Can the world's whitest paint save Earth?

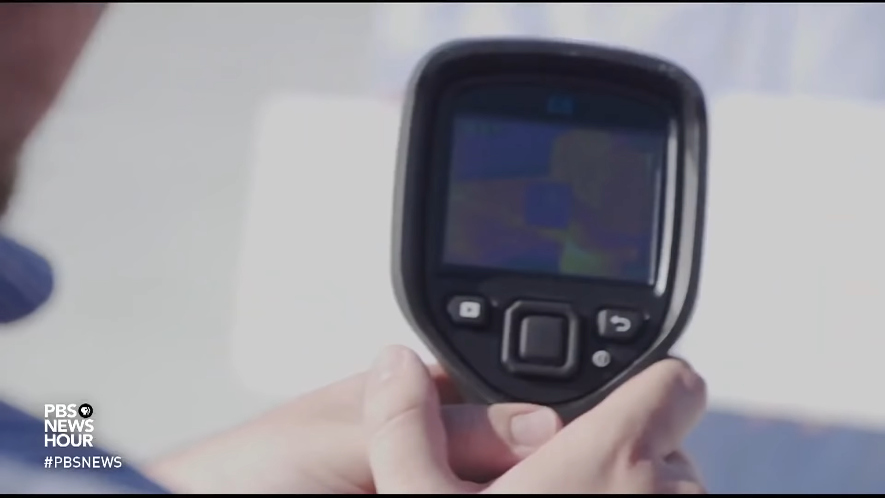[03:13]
What you can see here is this square is very orange. MILES O' Right.
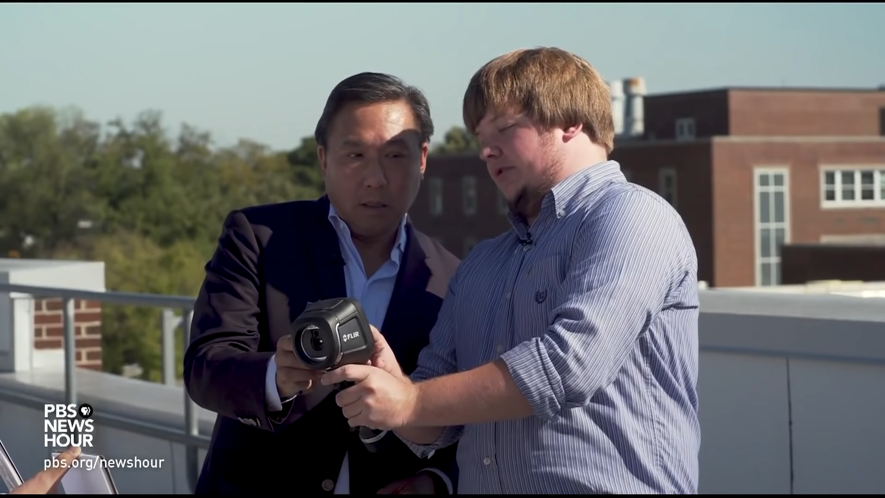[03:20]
MILES O' Which means it's very warm compared to our paint, which is a nice dark color, which means it's much, much cooler.
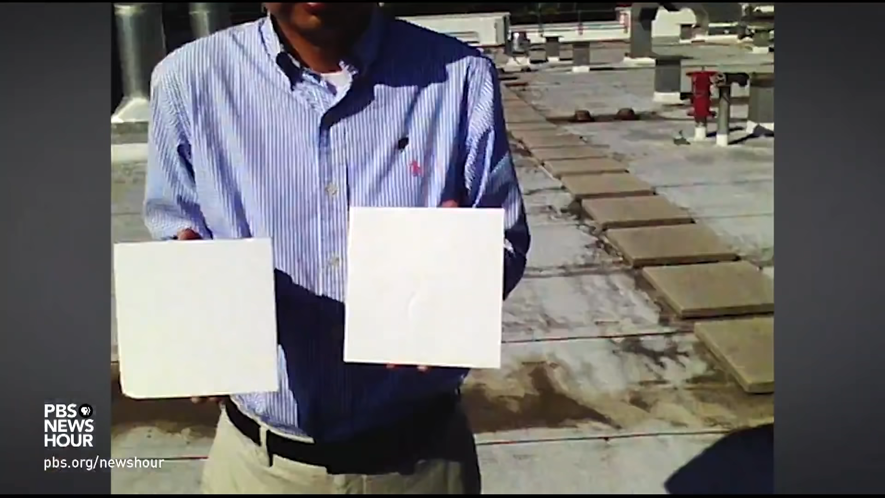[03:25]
MILES O' On this sunny 73-degree Fahrenheit day,
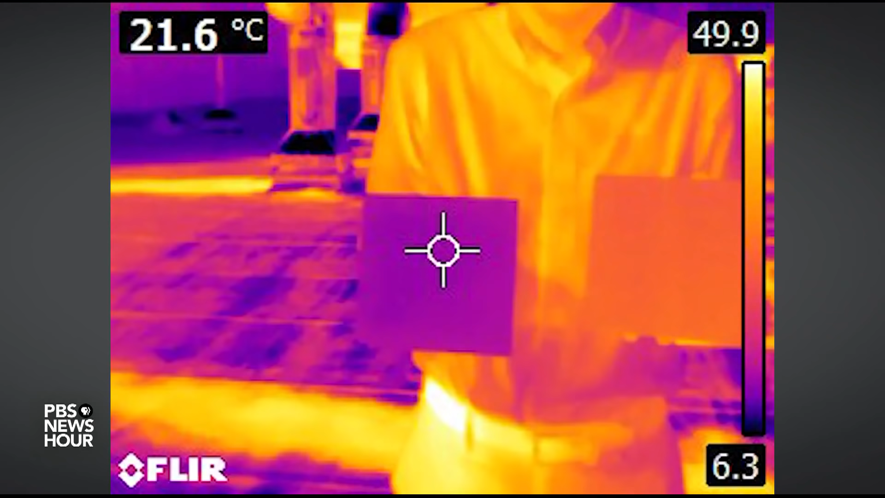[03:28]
On screen: spot 21.6°C
the tile with their white paint was nearly 15 degrees cooler than the one with commercial paint, and more than two degrees cooler than the surrounding air.